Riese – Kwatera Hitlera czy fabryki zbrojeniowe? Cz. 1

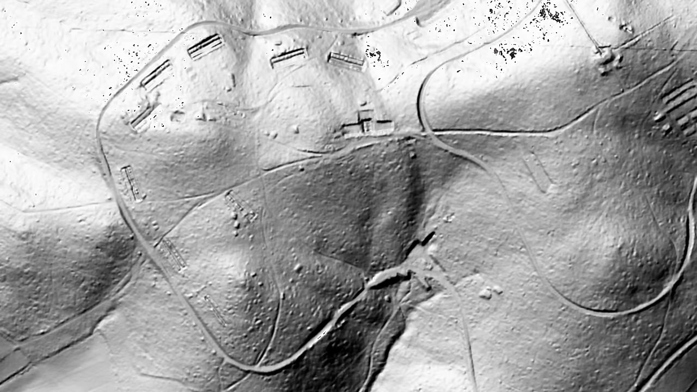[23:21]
możemy zobaczyć przygotowanych jeszcze kilka wykopów pod tego typu obiekty, tak jak ten wykop, jak to miejsce, w którym właśnie stoję.
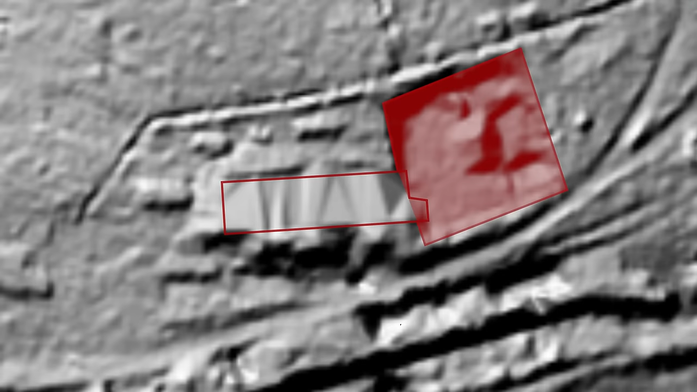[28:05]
sporych rozmiarów wykop pod dalszą część kasyna, pod dalszą część budowli.